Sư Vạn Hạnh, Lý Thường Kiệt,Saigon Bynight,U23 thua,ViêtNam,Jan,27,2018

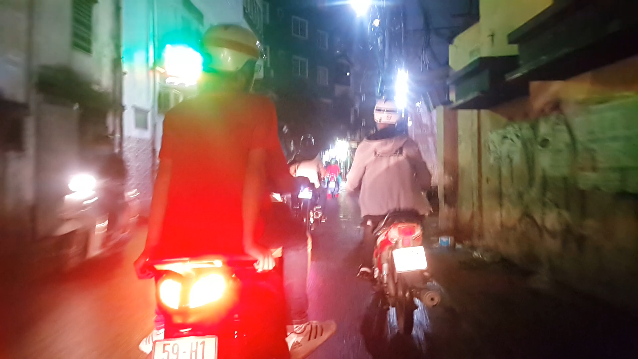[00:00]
chào quý vị, hai con mình đang có mặt ở góc đường Lê Hồng Phong, Sư Vận Hạnh,
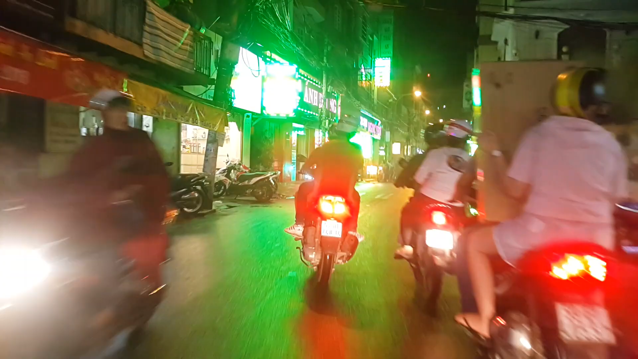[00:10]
có cái hẻm tắt ngang qua đây, Sài Gòn tối ngày 27 tháng 1 năm 2018 là nhằm ngày 11 Tây tháng Chạp, Tết Nguyên Đán gì. Trời Sài Gòn mới vừa mưa xong, nhiệt độ là khoảng 28 độ C, mát mát cái gì.
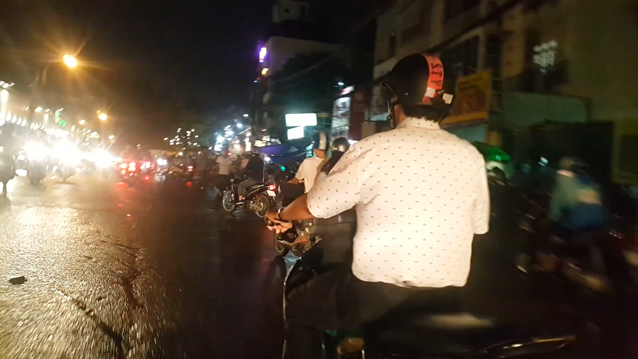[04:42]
Đây là hướng vô cư xá Bắc Hải rồi.
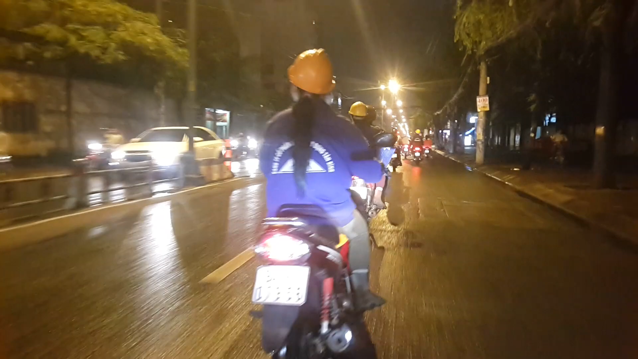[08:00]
Rồi, ở đây hồi nãy mưa to đường còn ướt.